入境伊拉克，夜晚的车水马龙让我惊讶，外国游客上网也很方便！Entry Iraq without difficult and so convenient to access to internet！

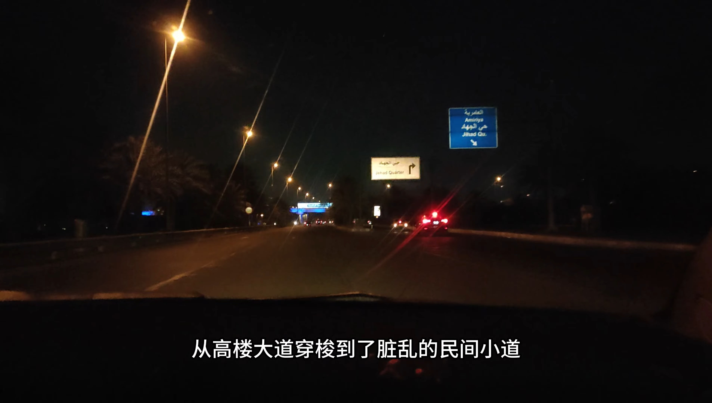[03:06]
就这样从高楼大道传说到了脏乱的民间小道在经过插路口的堵车又行市场过河大桥后接近
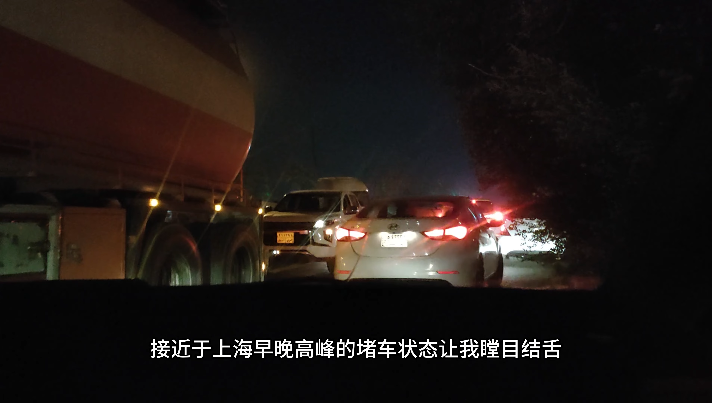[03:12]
于上海早晚高峰的堵车状态让我瞠目几手没想到伊拉克首都巴格达的夜生活这么丰富金鱼色的SUV络织不绝
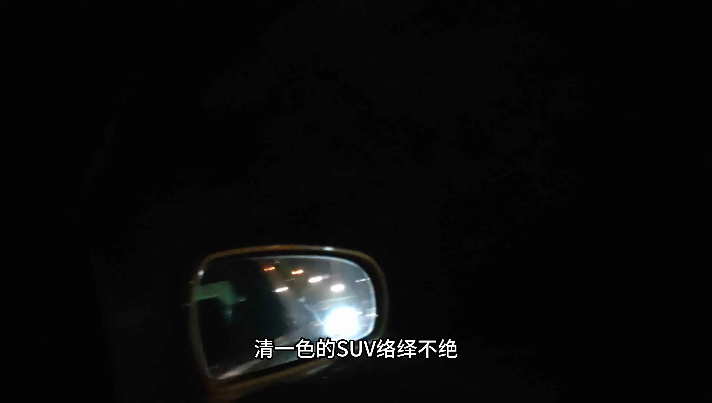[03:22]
几乎没有控制的停车位光怪路里的水晶灯另找着高档餐厅几乎每家路过的餐馆都和国内一样人气爆棚
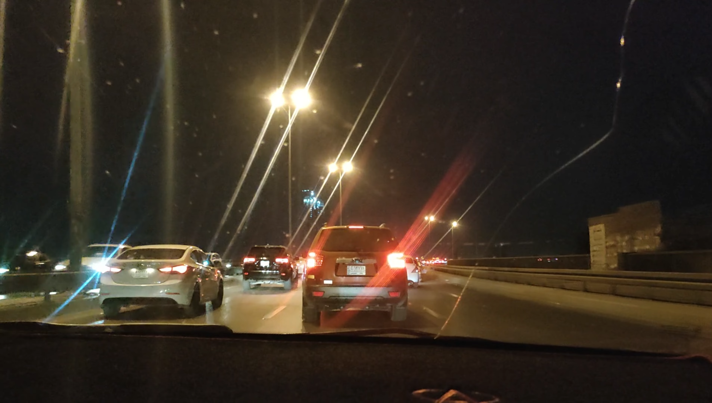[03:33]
本来不到半个小时左右的车程硬生生开了一个多小时司机极度胸闷还好酒店的叙利亚小哥非常友好的出来帮我解了威哇 这个师傅开的是中国的奇瑞伊拉克一路的酒店对我都十分的照顾和帮助